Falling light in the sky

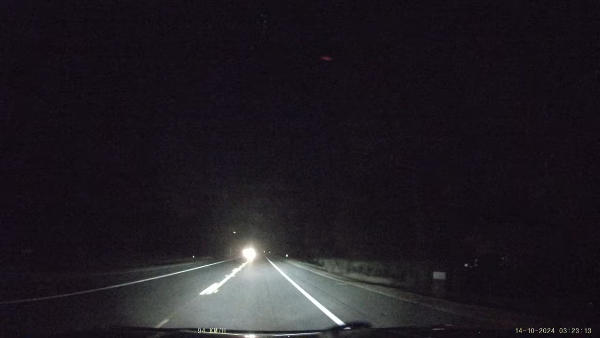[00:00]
I think it's if there's construction. This is taking us from 70 to 99. And then 80. Oh, shooting star! What if falling? What in the what was that? Yeah, that was a huge shooting star. Whoa! Awesome. Whoa!